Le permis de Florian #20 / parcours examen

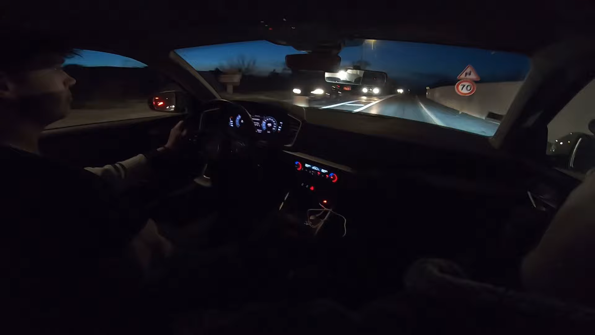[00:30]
En prenant l'embrayage à fond, ce serait mieux. Et ça, c'est... Ah. Pourquoi ? Parce que tu agrippes le levier au lieu de simplement le pousser. Allez, on accélère. Et on prend le temps sans agripper, droit derrière.
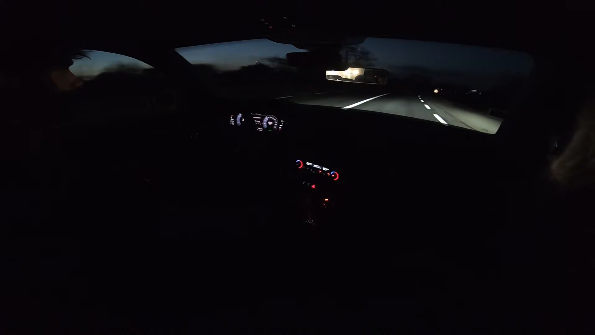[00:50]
Ouais. Lâche bien l'embrayage et puis on repart. On lâche l'accélérateur.
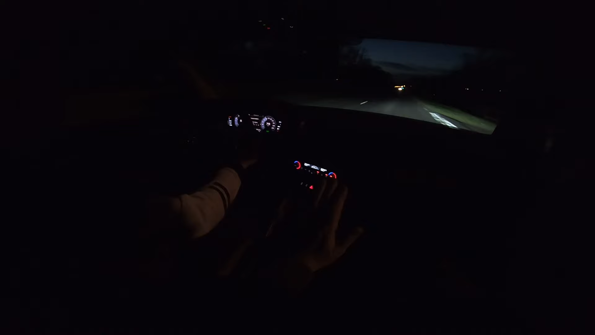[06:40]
On lâche l'accélérateur pour deux raisons. On était un petit peu au-dessus et comme ça, ça nous permet de ralentir pour les croiser. Et en plus, le feu au loin, il est rouge. Freine pas, freine pas. On met la 4, à la limite, mais pas plus. Là, on est encore loin du feu. Là, on est à 50 à 200 mètres. Tu vois, sans rien faire, on va être à 50, à 150 mètres. On met, voilà.
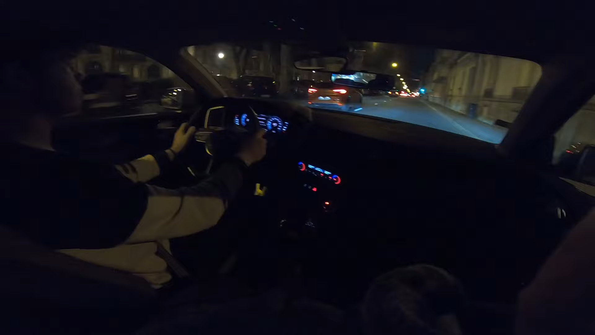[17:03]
L'accélérateur. Ouais. Disons que le but. Alors, choisis une voie, mais si tu changes de voie, il faut mettre le clignotant. Et dans l'absolu, on roule à droite, au milieu, à gauche. On roule droite. Où normalement ?
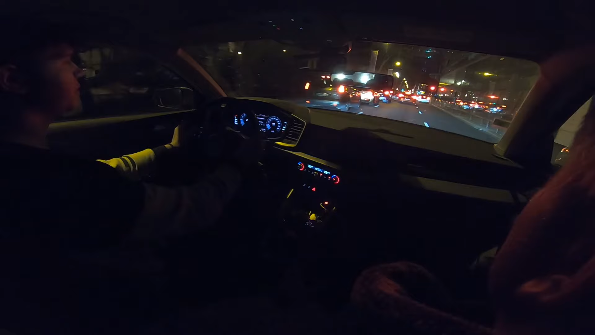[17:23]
Droite. D'accord. Et du coup, on fait quoi ? Ah bah plus maintenant. Mais tu vois, c'est pas. Pourquoi on est venu au milieu ? On était voie de droite, on s'est déporté au milieu, on n'a pas mis de clignotant ni rien. Suis pas les autres. D'accord ? C'est pas grave, on va rester là pour le moment. Vas-y, on avance.
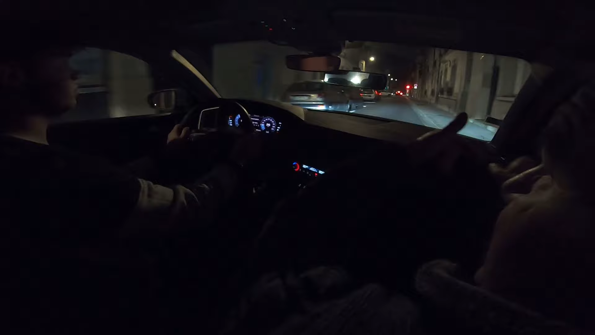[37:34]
Le risque, c'est que la voiture, elle doit céder le passage au piéton. Donc là, elle risquait, si le piéton il s'engageait, de freiner. Donc toi, il faut que tu démarres un petit peu plus cool pour pallier à ça. On va tout droit. Ouais, ici, il y a plein de trucs compliqués. Hein. Toujours tout droit. On se continue ça 2-3 minutes. Et puis après, on va mettre la caméra en stand-by, qu'elle se repose. Lâche l'accélérateur. Lâche l'accélérateur.